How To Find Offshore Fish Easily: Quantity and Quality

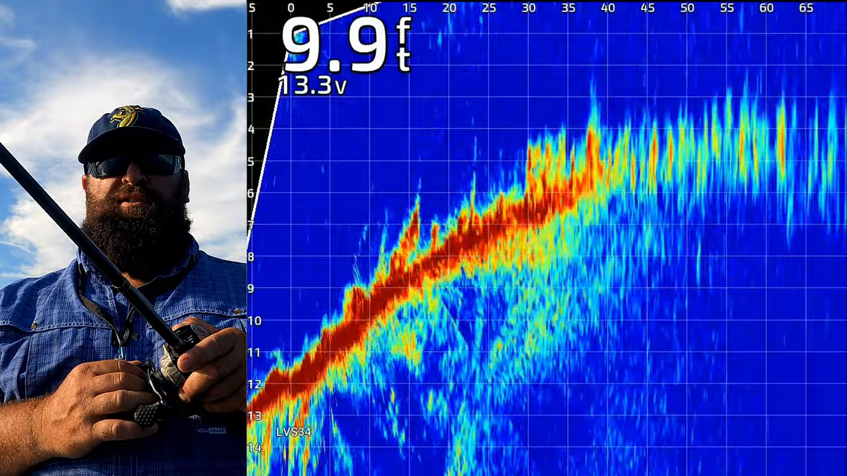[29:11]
On screen: depth 9.9 ft
Nice gravel, chunk rock. Just dragging that 3-8-ounce football head jig through it. Waiting for something to tap, tap, tap on the other side or thunk it.
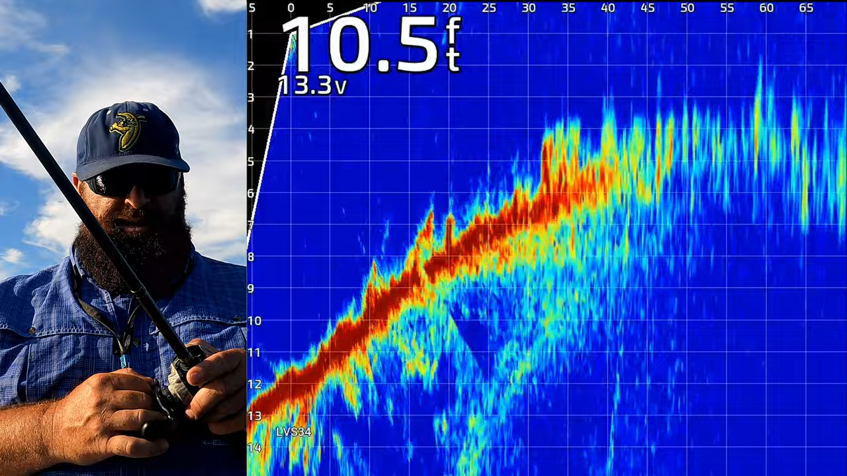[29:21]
On screen: depth 10.5 ft
Or just pick it up and run. There it is. Got him. Got him.
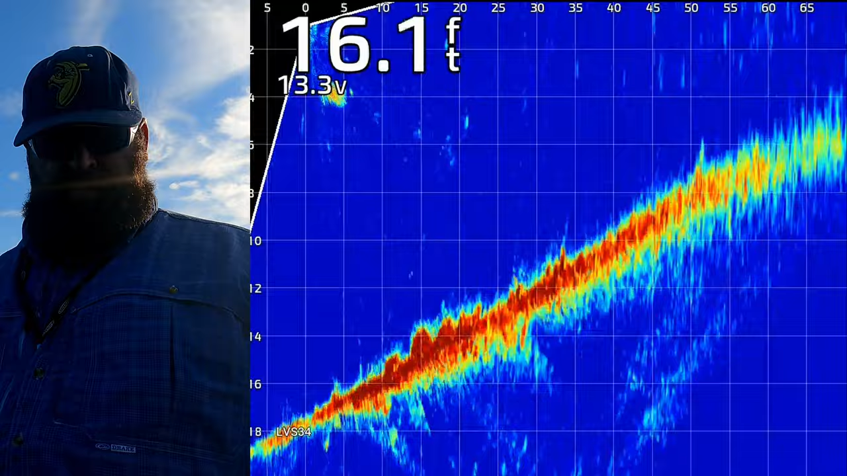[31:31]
On screen: depth 16.1 ft
All right, that's the, that's where the height of it is, so.
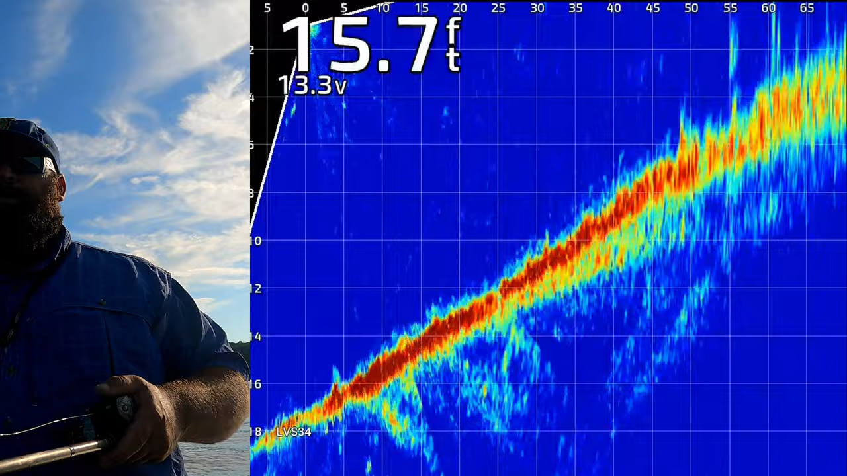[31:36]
On screen: depth 15.7 ft
Actually, see some pads. Oh, there's a bite already. Oh, you son of a gun.
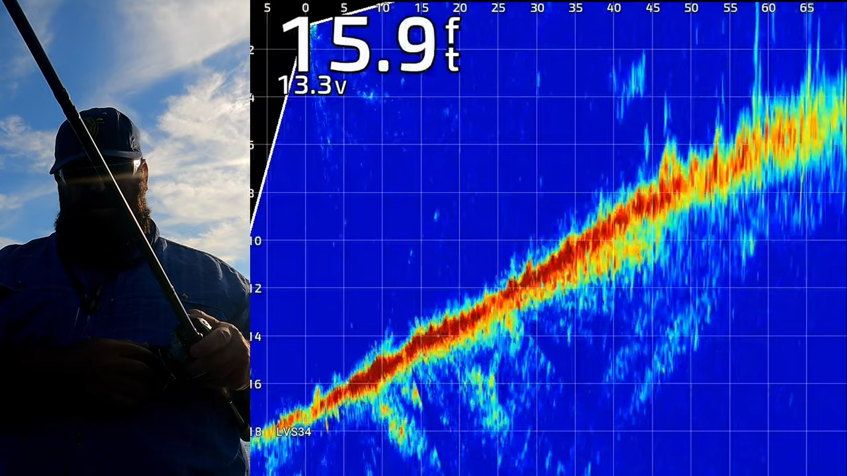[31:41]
On screen: depth 15.9 ft
That joker bit on the way down. Here they come. They're chasing it out. Missed him, too. I think I got a school of smallies. Real small ones and a bunch of them. They're just destroying this jig.
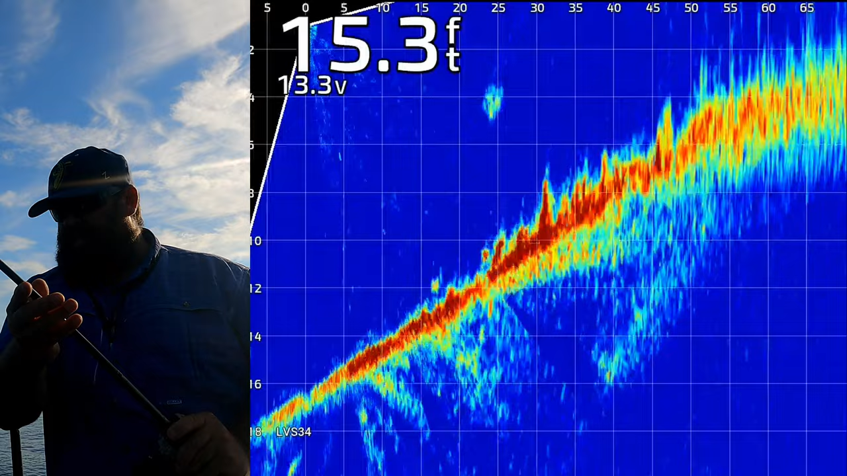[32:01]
On screen: depth 15.3 ft
And he's not bad. Did you guys see how many there were on that live scope? And they were all this size. That's a good quality fish.
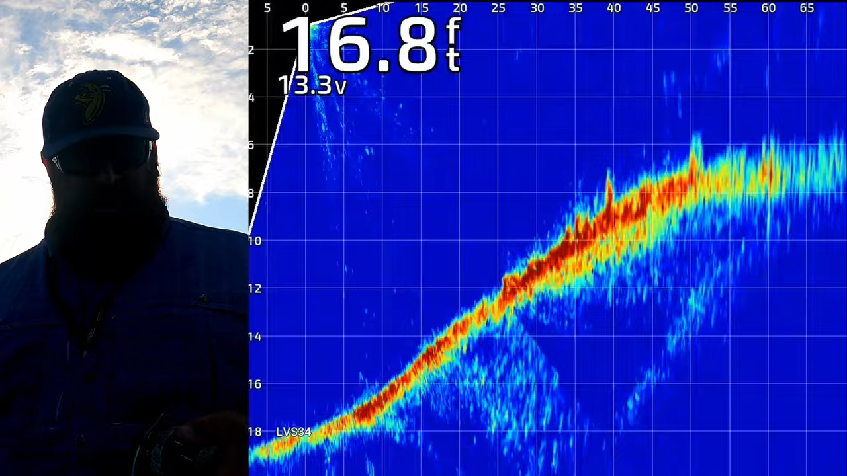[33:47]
On screen: depth 16.8 ft
Not sure where the school went, but I doubt they get too far off this structure. Yeah, there they are.
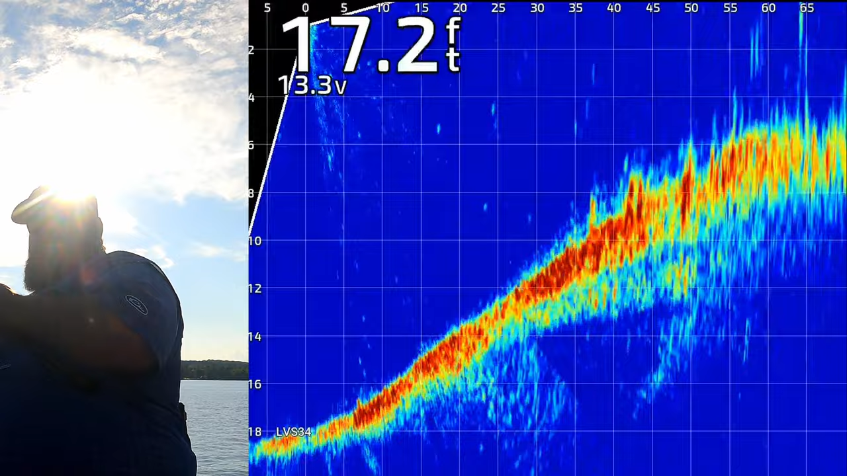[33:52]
On screen: depth 17.2 ft
Got him. Another good one. And there's a pile of them. Big jump. Oh, nice. Holy cow, look at them all on that live scope.
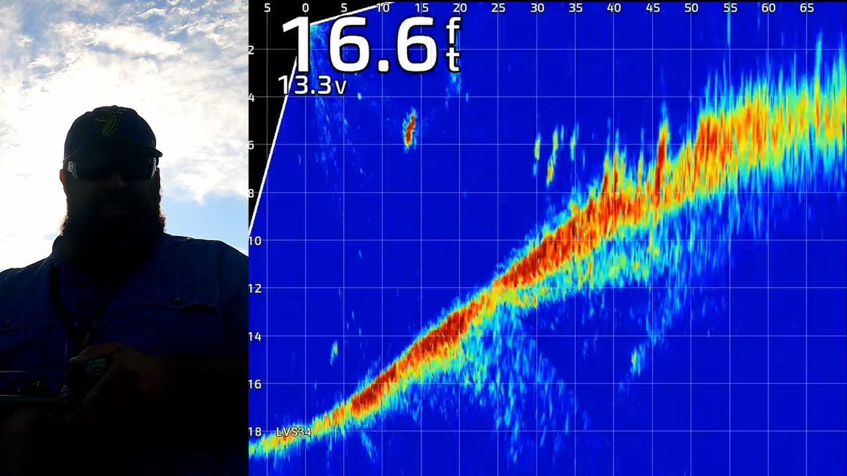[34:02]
On screen: depth 16.6 ft
There's another dozen. As big or bigger.
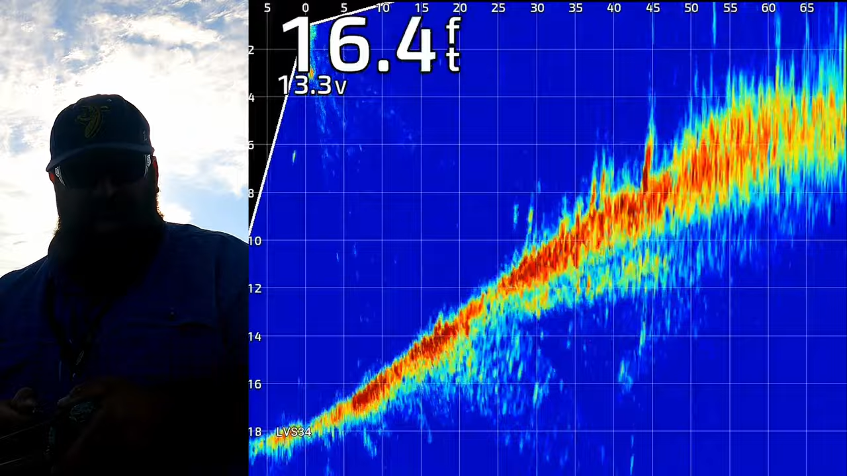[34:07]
On screen: depth 16.4 ft
That is the juiciest of the juice right there. Underwater point. Oh, yeah.
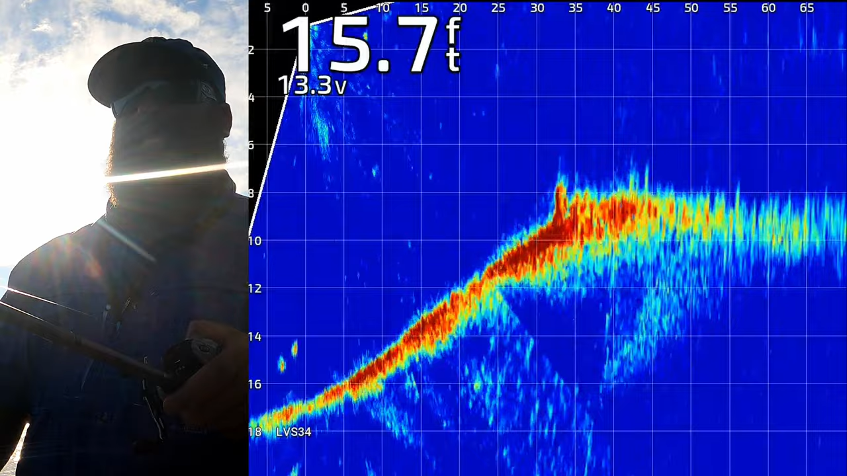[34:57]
On screen: depth 15.7 ft
Missed me. But he came back.
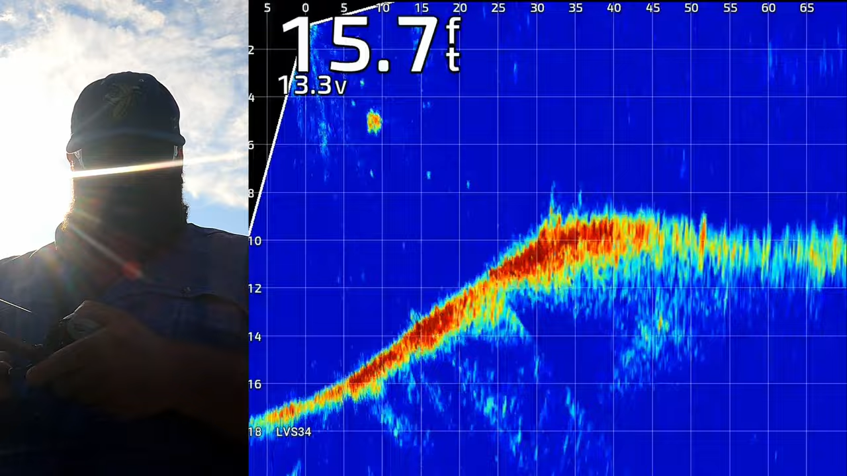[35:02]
On screen: depth 15.7 ft
He came back. Oh, the whole school's coming. And I'm in the trolling motor.
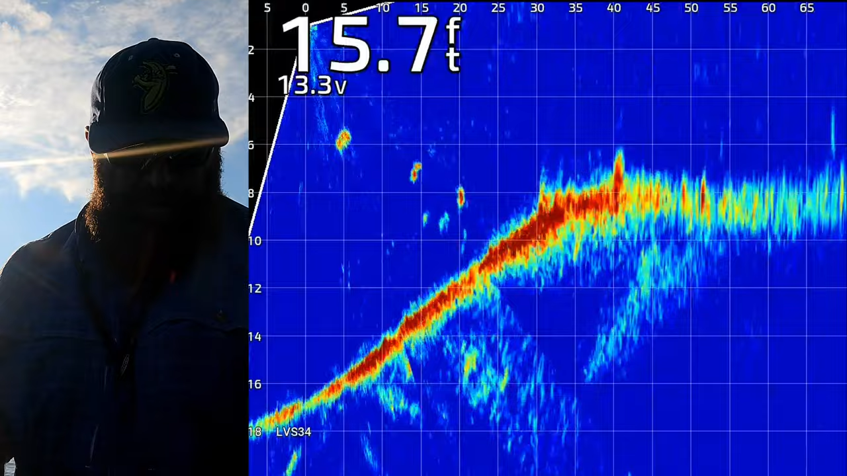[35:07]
On screen: depth 15.7 ft
Trying to keep a cast on that juice.
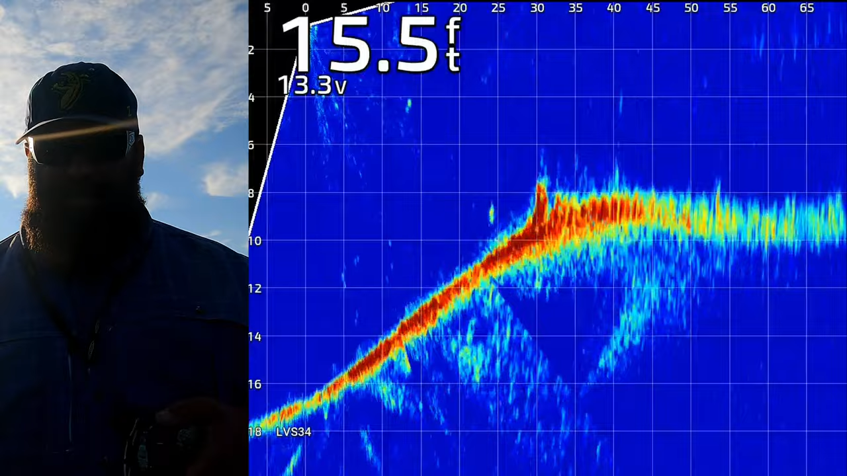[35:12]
On screen: depth 15.5 ft
Yep. I'm in the juice. So I just got to wait for the fish to get back to it that followed him out and followed my jig out. And then I'll flick my jig a couple times. First one to notice it. It's probably going to get a new piece of jewelry. Yep. There he is.
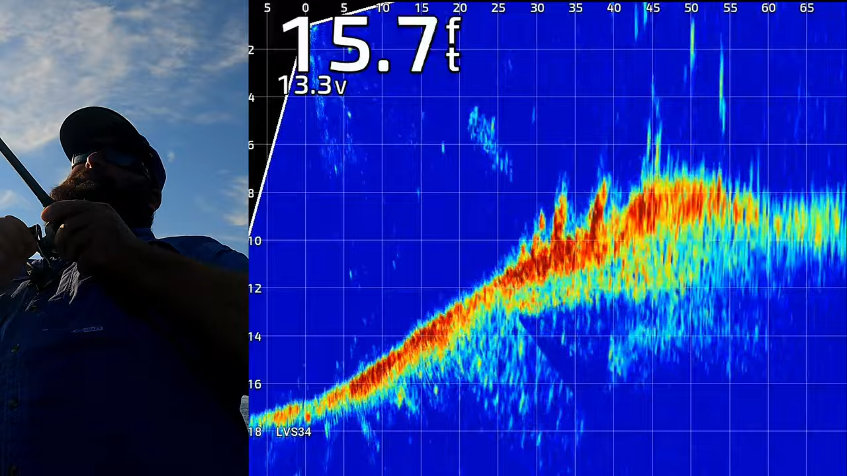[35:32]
On screen: depth 15.7 ft
Yeah. Nice. That's a good one. This is why you put in the work right here, guys. Simple. Oh, he's pulling drag.
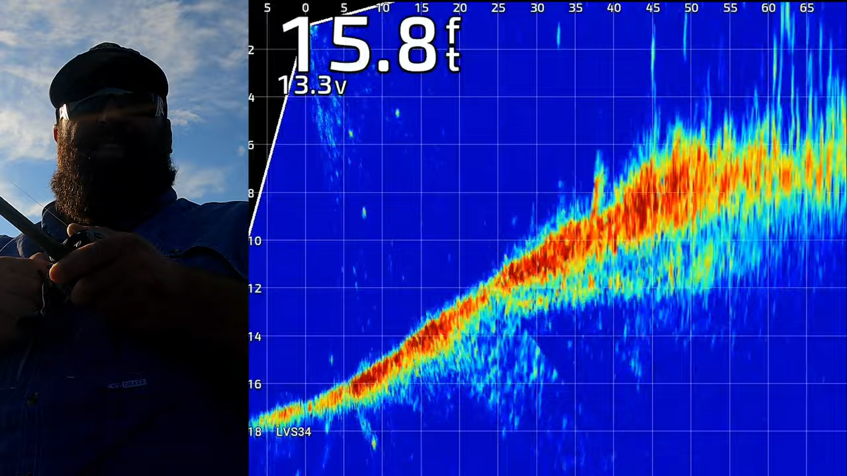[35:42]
On screen: depth 15.8 ft
Simple side scan technology that's been out for years.
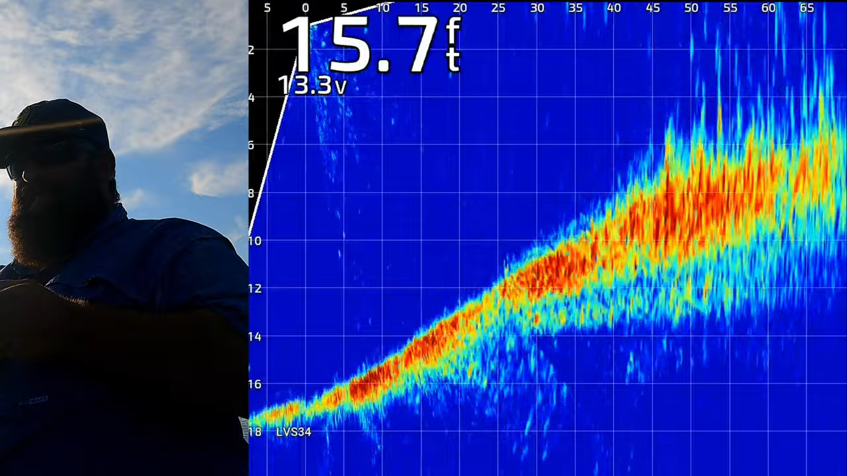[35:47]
On screen: depth 15.7 ft
Kind of curious to see what this one is. He got a little drag on me and stayed deep.